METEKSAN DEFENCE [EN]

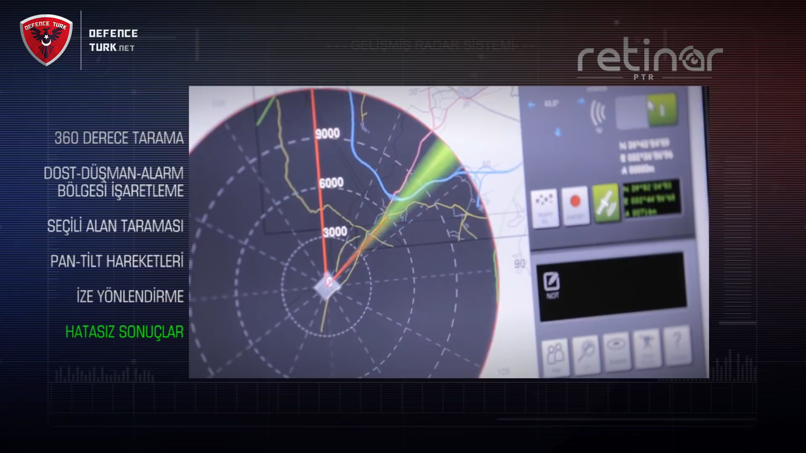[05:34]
It has an advanced user interface that displays over two and three dimensional maps and can be used with short training.
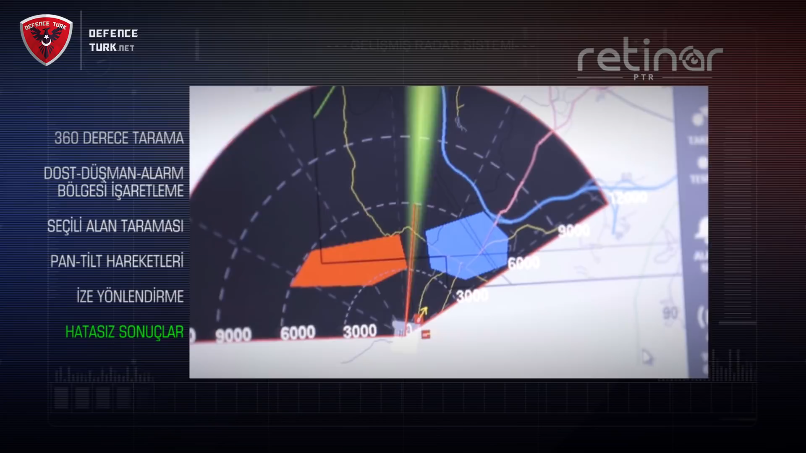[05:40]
Through mobile interface application, it can communicate with smartphones and tablets.